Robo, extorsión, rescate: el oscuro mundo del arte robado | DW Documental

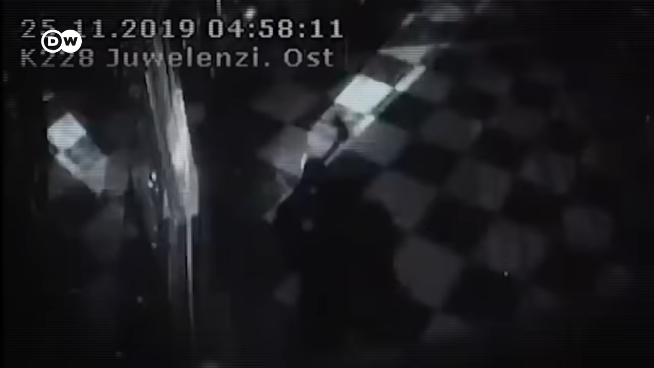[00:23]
3 de noviembre de 2019, dos hombres fuerzan la entrada al tesoro de los reyes sajones y roban joyas de inestimable valor.
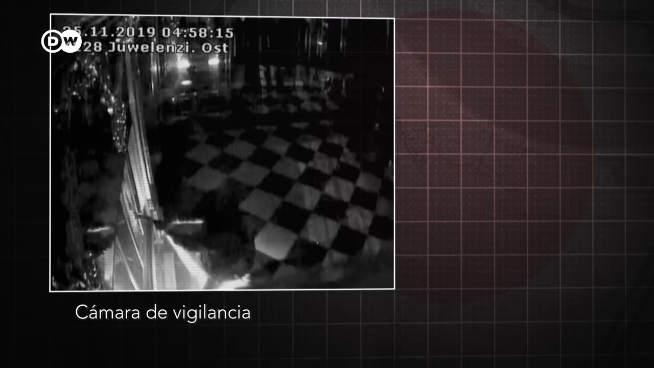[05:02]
No pueden intervenir por su propia protección, pero alertan a la policía. En unos instantes, el cristal de seguridad se rompe y los ladrones arrancan 22 piezas de la vitrina.